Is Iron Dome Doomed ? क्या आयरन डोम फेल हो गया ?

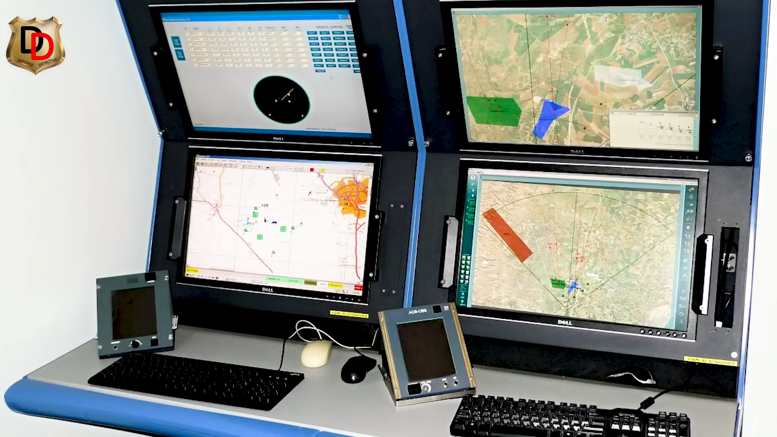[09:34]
कंट्रोल सिस्टम से कमांड मिलते ही लॉंचर मिसाइल फायर कर देता है कंट्रोल सिस्टम से
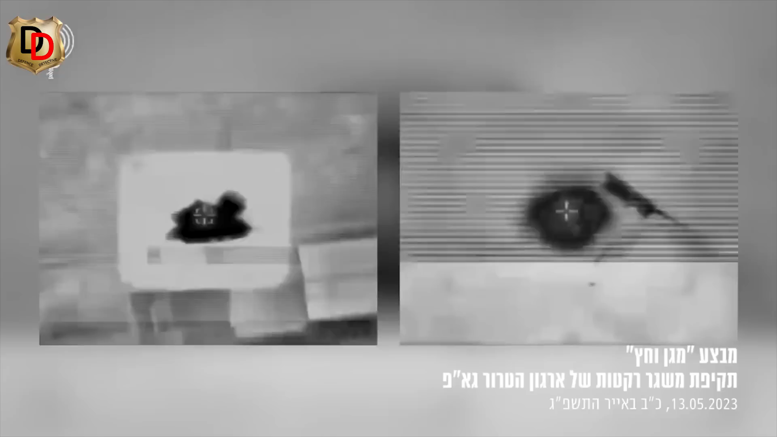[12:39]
स्ट्राइक कर फिलिस्तिनी इसलामिक जहास अंगठन के तीन बड़े निताओं को मार गिराए
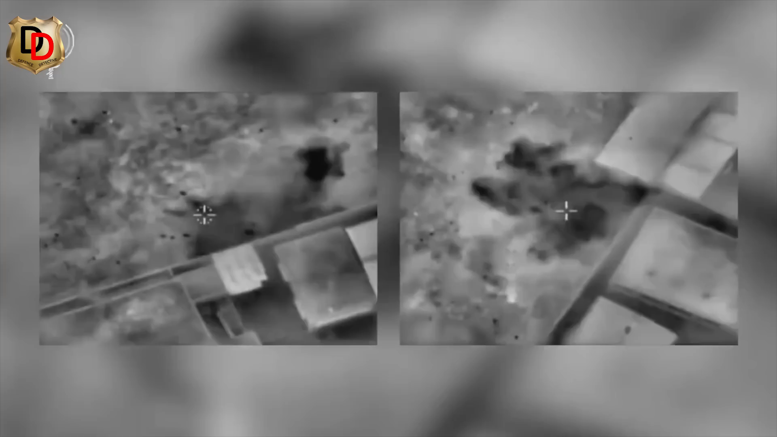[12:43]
गया इसे बौकला यातंकियों ने इसराइल पर रॉकेट की बारिश शुरू कर दी पांच दिनों तक